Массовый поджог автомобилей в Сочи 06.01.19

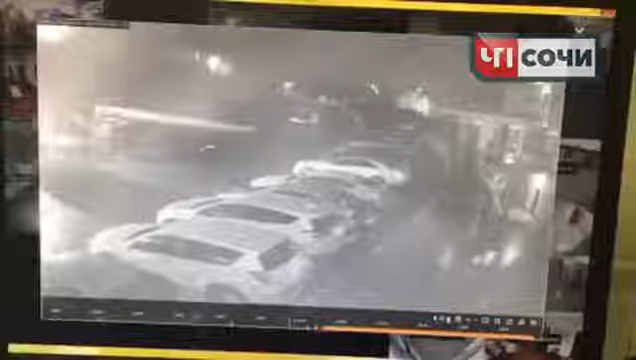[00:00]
9.11 видимо там кто-то идет вот в 2.31.22 медленно подходит наш дружочек находит вокруг тачек вот он исчезает хоп 2.32.19 смотрит чё к чему да ставит пакет смуфы о выливает из пакета соответственно вот что он вылил из пакета бензин или что-то там у него был ацетон отошел и как-то он загорелась а вот и он побежал вот не побежал побежал побежал побежал